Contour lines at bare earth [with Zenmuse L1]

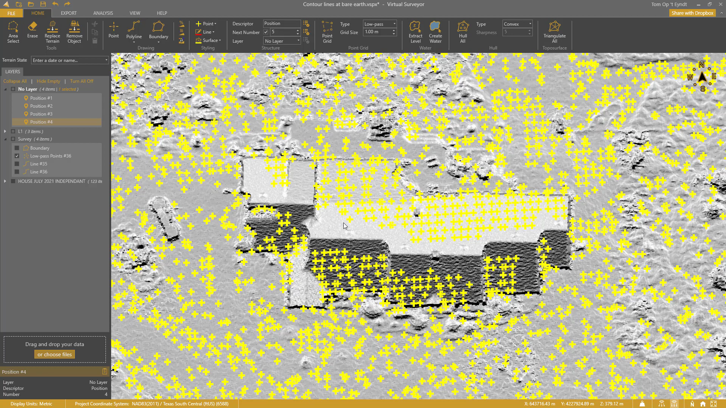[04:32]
I can use erase to remove them one by one. But I want to go faster. I hold shift and select all the points in this rectangle.
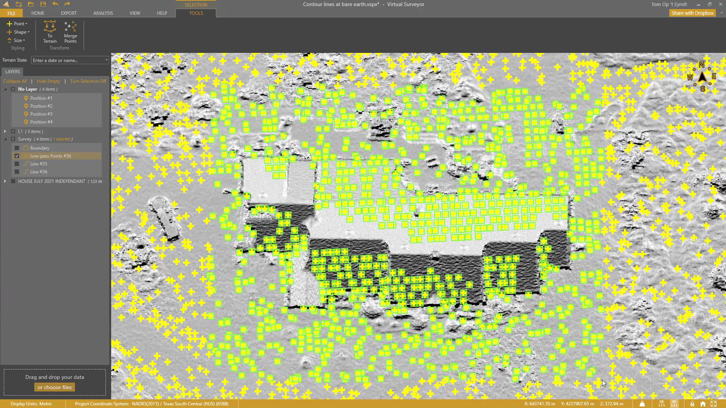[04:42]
Delete.
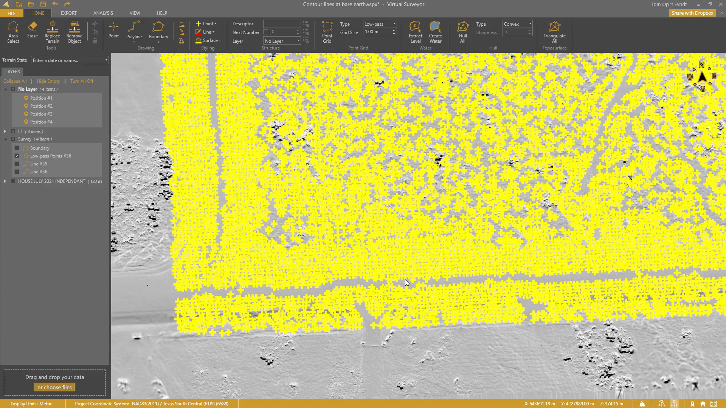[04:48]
I also do this over these small crossings. Delete.
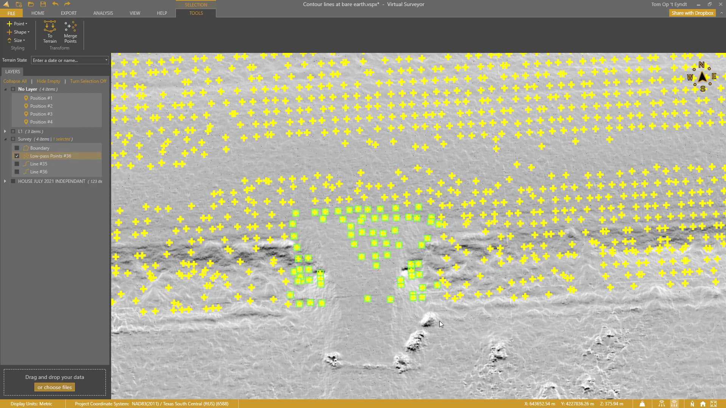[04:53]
I clean this one as well. Delete.
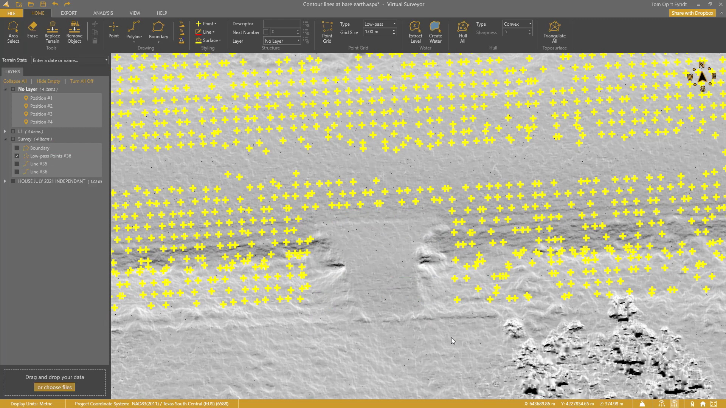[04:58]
I enable the ortho photo again. Low pass points missed the high points on this road. And I need those to model the road crown. Let's solve this. I enable polyline drawing.
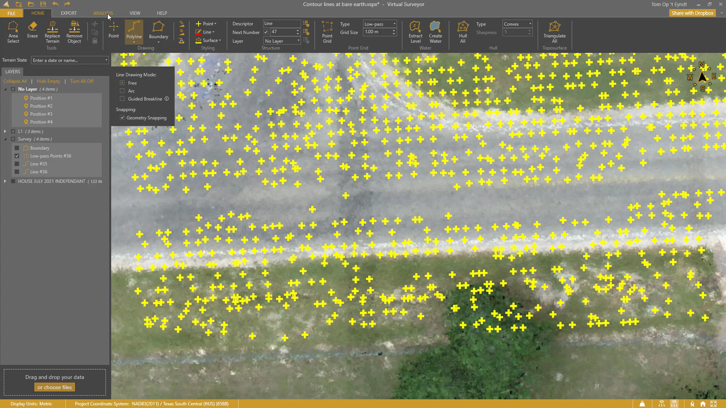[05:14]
And enable the contours terrain lens. I click here.
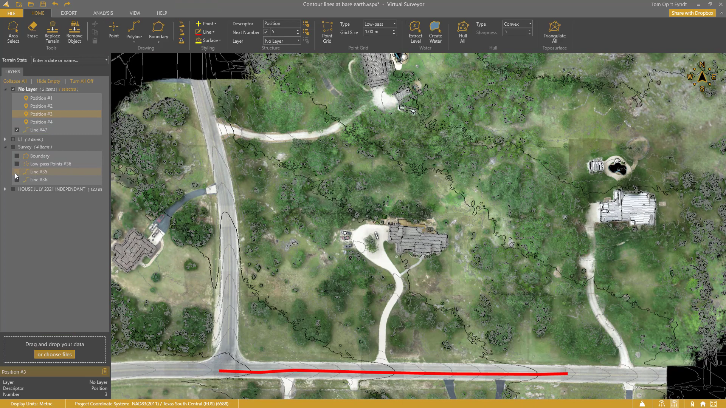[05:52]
I repeat this for the other road. And the driveway. Now I am ready to create the contours. Step 5. Contour lines.
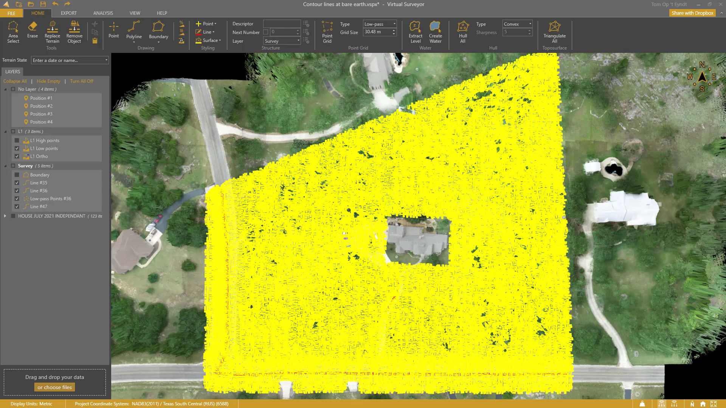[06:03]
From this moment on, it is very simple. I click triangulate all. This will generate a tin from my low pass points and lines.
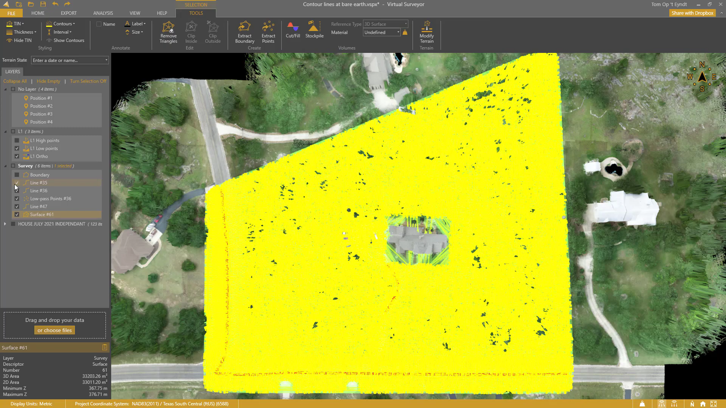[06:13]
When I look closer, I see that the triangles nicely go under the remaining surface objects.
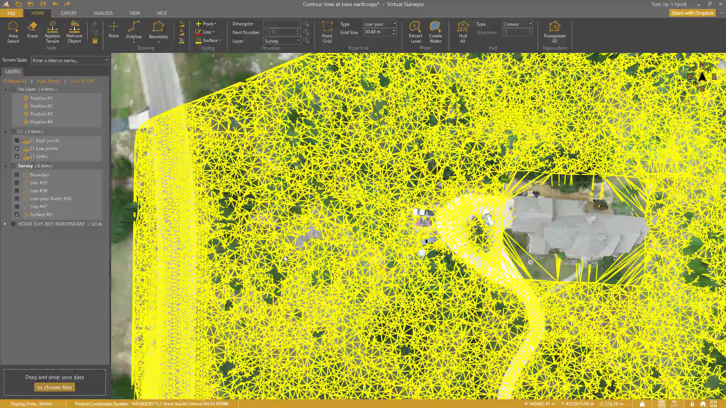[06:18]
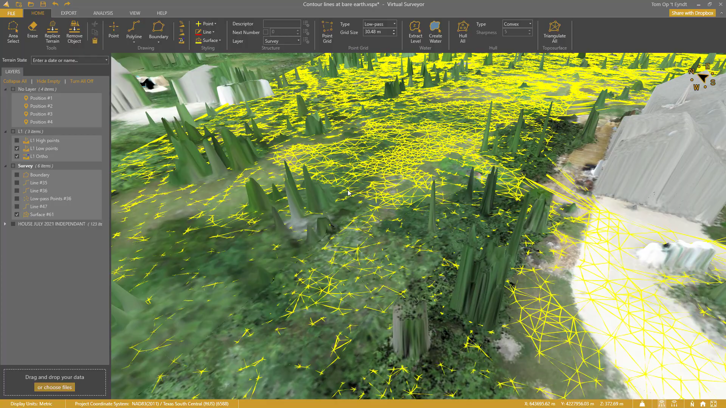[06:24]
Then I display the tin surface as contour lines. I click show contours. And hide tin. And I set the interval to 10 centimeters. Let me enable the elevation terrain with the tree canopies.
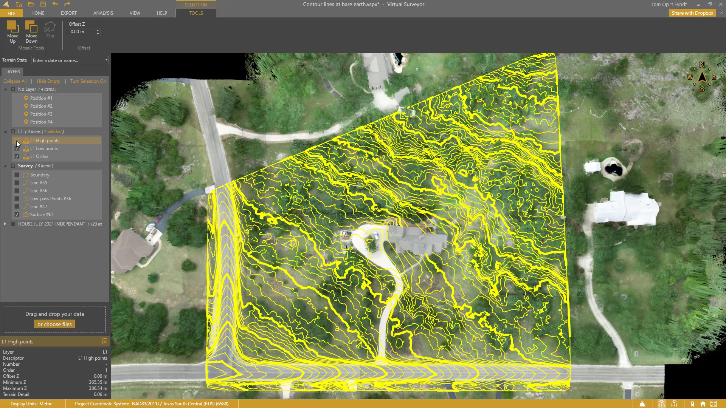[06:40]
You see that the contours nicely go under the vegetation and around the house.
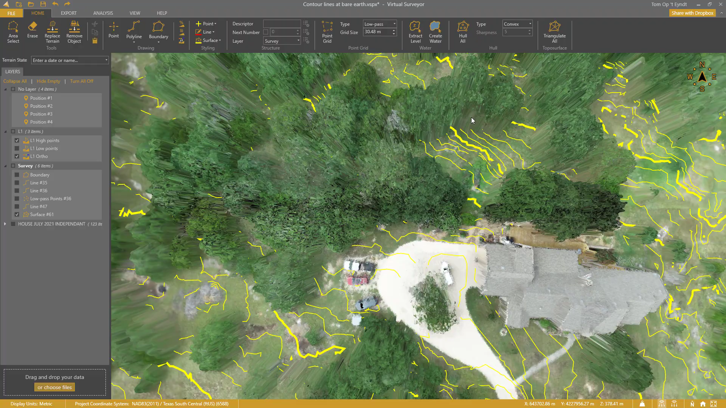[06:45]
Also, the road is modelled well.
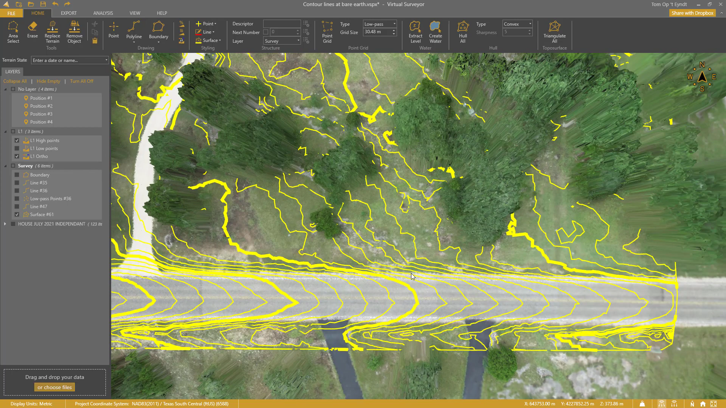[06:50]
But how accurate does the tin surface match with our ground control?
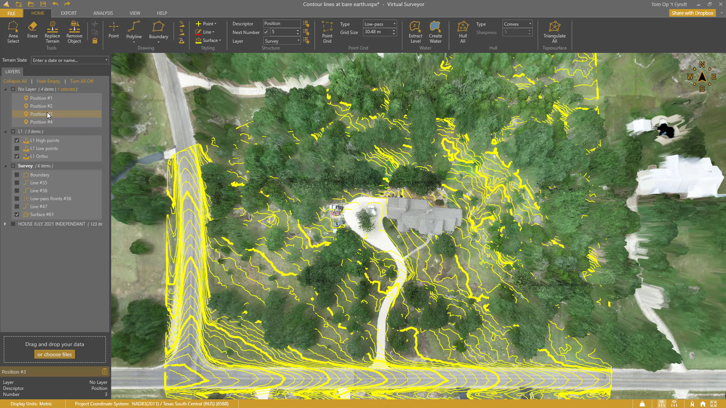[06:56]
Let's do the check again. I disable the image terrain.
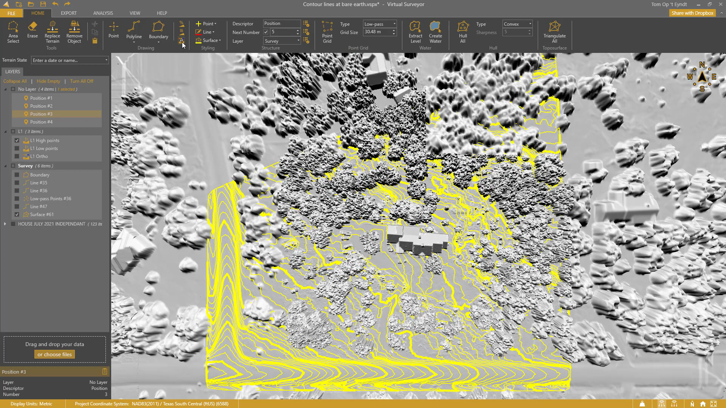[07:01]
And select the surface.
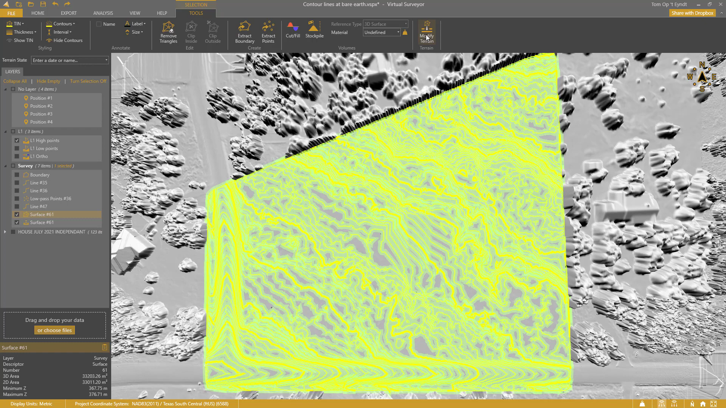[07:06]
And click modify terrain in the tools tab. This will reshape the terrain to the created tin surface.
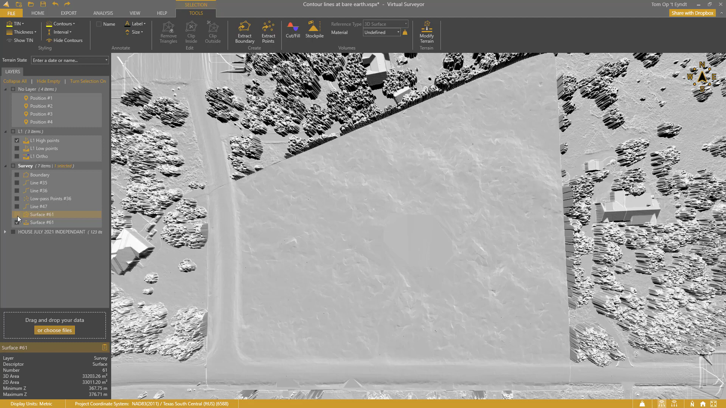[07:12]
Then I enable my checkpoints again. Export. Checkpoints. And I get a nice 5 centimeter RMSE here as well. I am now ready to export my contour lines. I go to the export tab. And click export survey.
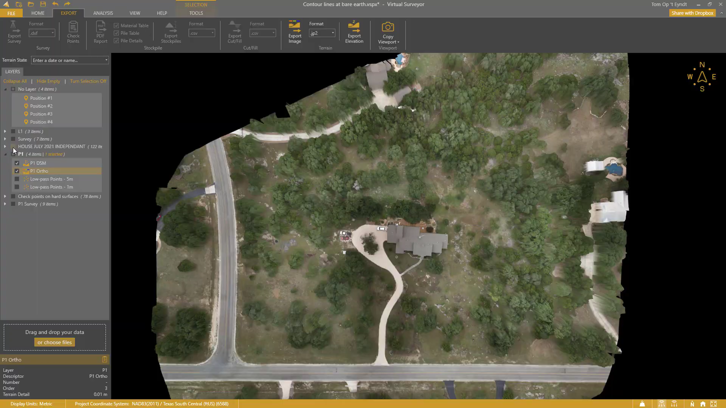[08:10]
Low pass points at a 1 meter grid size show a lot of points on the tree canopy. We have no information under the tree canopy with photogrammetry.
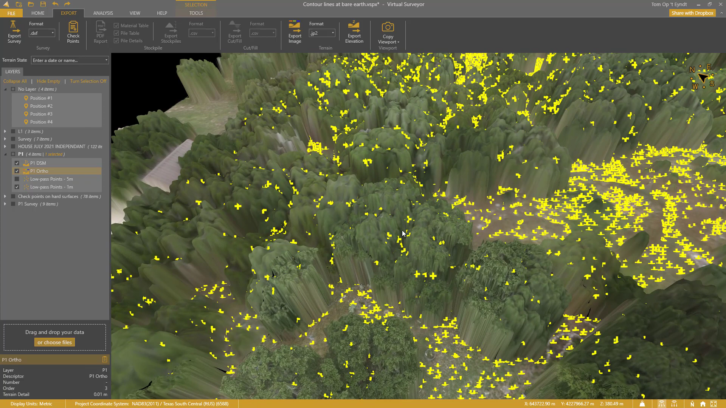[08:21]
A 1 meter grid size would require a lot of editing. A better choice is to work with a 5 meter low pass grid.